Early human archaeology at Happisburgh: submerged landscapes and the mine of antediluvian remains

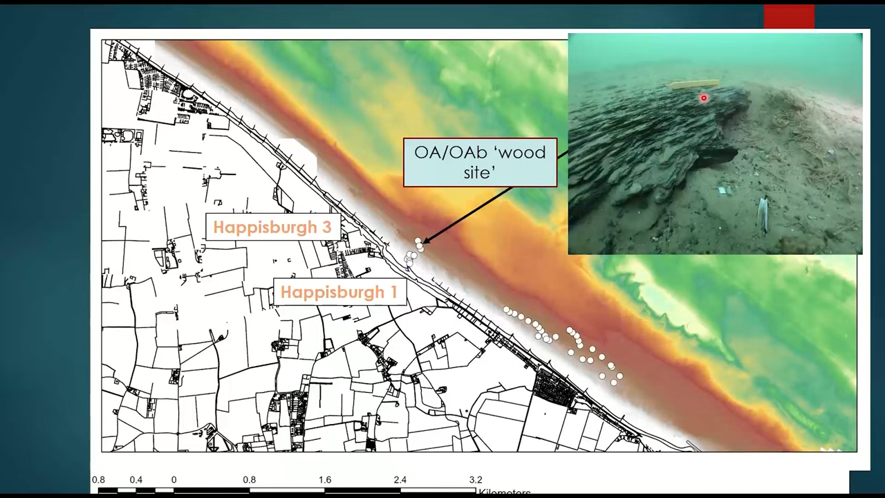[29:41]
So this was like striking gold on the first day of fieldwork. I really didn't think we'd find anything other than sand for an entire week. So this was incredible. And you can see this organic sticking outfit here. So this is known as OA. This is the wood site, as you'll see, because there's tons of wood.
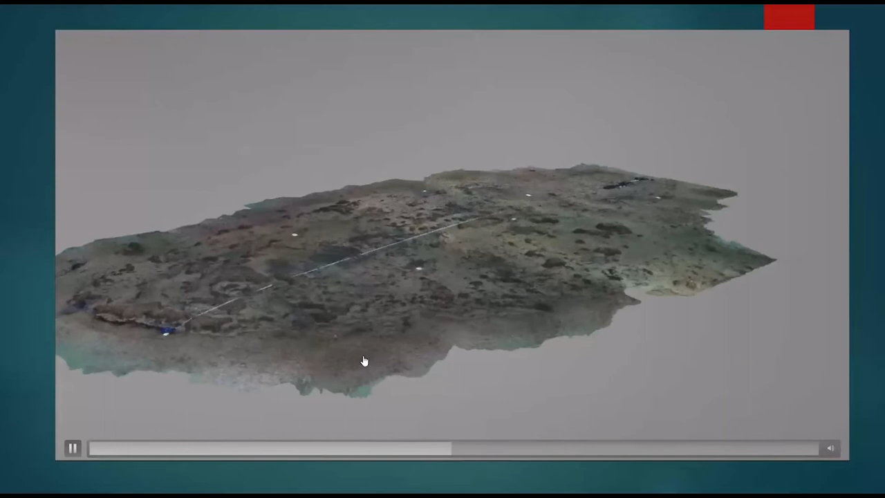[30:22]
And you can see some kind of, this is that weird word, worm matting, that's forming on top of it. Over here, as you'll come around in a second, is a massive piece of wood.
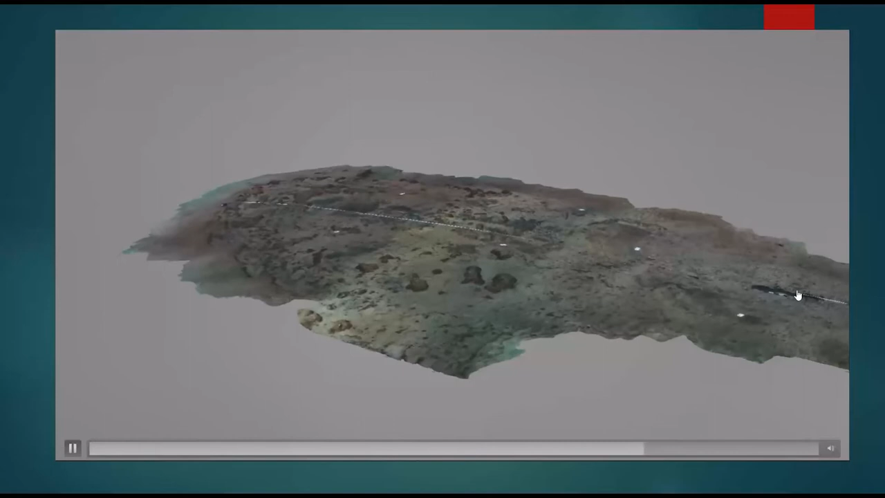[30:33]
So this scale is 50 centimetres long. This piece of wood is incredible. That's over half a million years old.
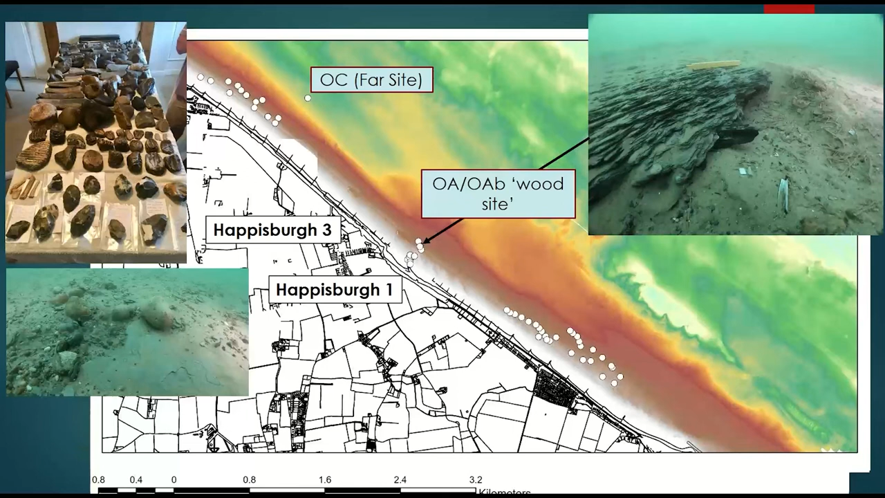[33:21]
But yet another area where we could do further work, I suppose. By the end of the week, we also had a further area. So, we'd gone further inshore from the wood site.
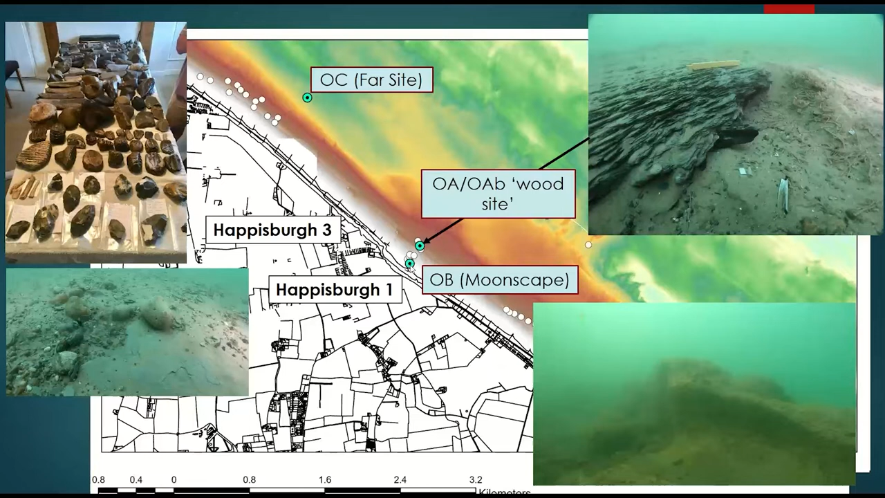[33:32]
So, towards where you'd imagine those lithics might be coming from. And found another area of deposits, this time termed moonscape. And you'll see why. Because, here it looks like this is.